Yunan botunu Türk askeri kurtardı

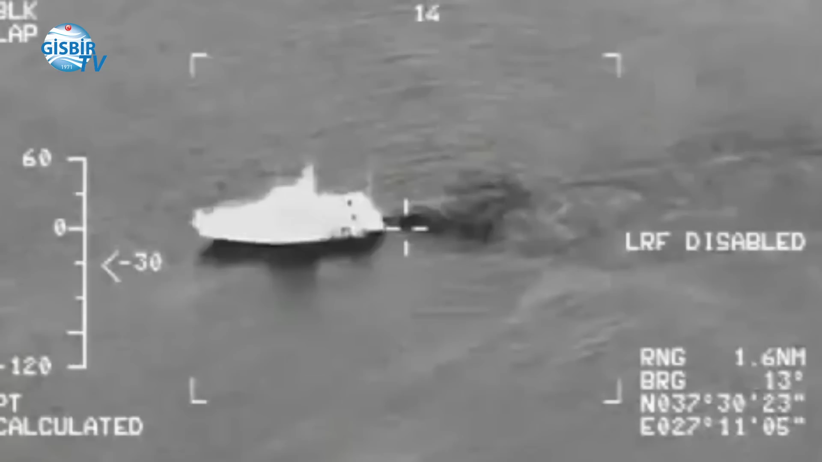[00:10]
Müzik Sahil güvenlik ekipleri Yunan botunu kurtardı. Türk kara sularında karaya oturan Yunan sahil güvenlik botu,
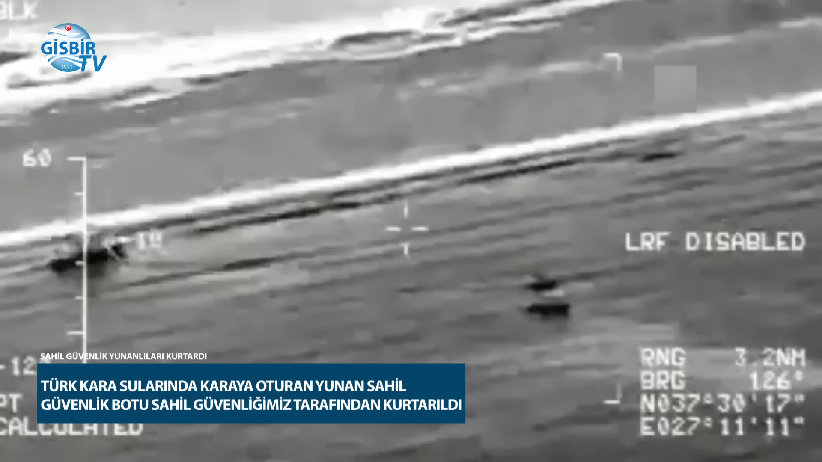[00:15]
Türk sahil güvenlik komutanlığı unsurları tarafından kurtarıldı.